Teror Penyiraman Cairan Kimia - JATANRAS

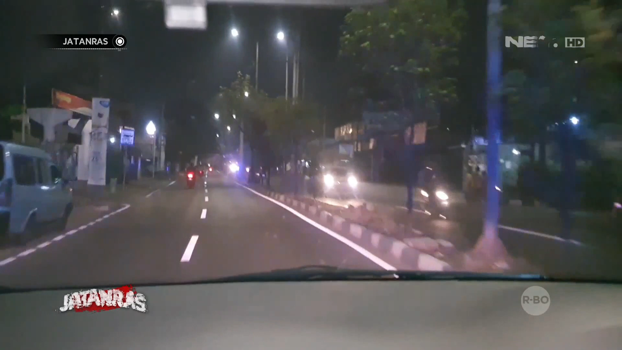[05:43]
Berarti posisinya itu orang di depan gini apa kamu lewat? Polisi menuju TKP kedua di Taman Aries, Jakarta Barat. Thank you.